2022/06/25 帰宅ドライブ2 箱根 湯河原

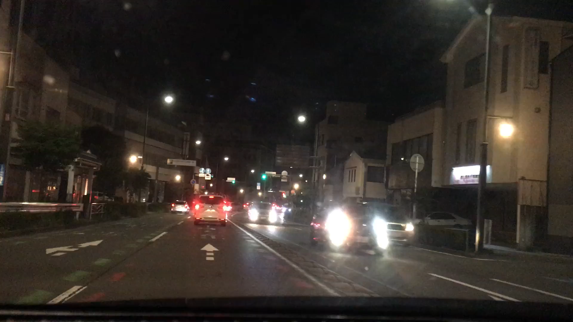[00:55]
まあね、ゴッソンしそうな感じで、 なんかすげえ荒々しい軍団だ よ。早く信号買ってるうちにみんな曲がりたいんだよ。 ここ渋滞してんな、やっぱ ここはダメなんだな、うん、基本的にやっぱここ渋滞なんだよ。 あそこまっすぐ行ってもいいかもね。 どこ？
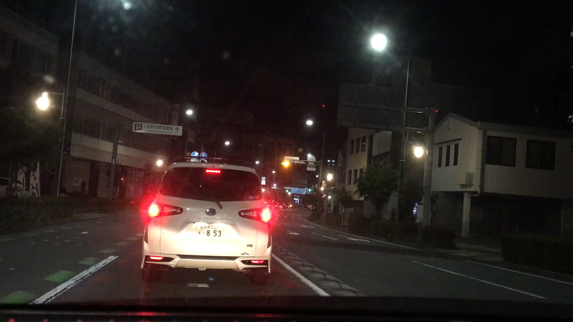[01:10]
ここでしょ？ うん、 うん、多少遠回りになったとしてもあっちの方が近い気がする、 うん、 渋滞を考えると。 まあでも次で行けるかな。微妙に前進んでるのちょっと笑っちゃう。 行きたいんだよ、あの車。
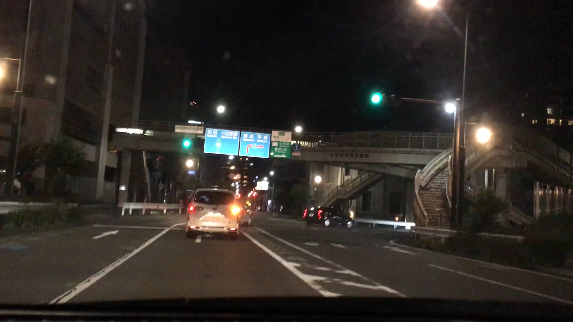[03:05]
待って、今のさ、 右方向で、 あれってさ、 何？ スカイライン？ おまわりさん？ うん、なんかテールランプ違くね？ 歴史的な問題で違うんじゃないの、もしかしたら。わかんないけど、 なんか違ったよな、あれ。 後で動画で確認しよう。 うん、